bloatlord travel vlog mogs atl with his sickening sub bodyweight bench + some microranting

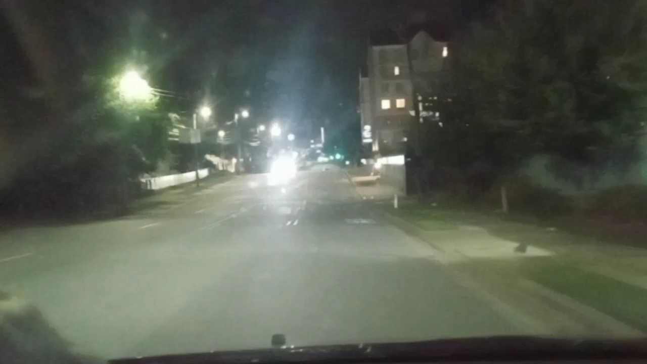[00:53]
Now this is the place that I went to the first time I was here, if I remember. Turn right, then you will arrive at your destination. Yeah, you gotta go on the other side. It says, see, it says turn right there, but that's exit only. Yeah, here's where you go.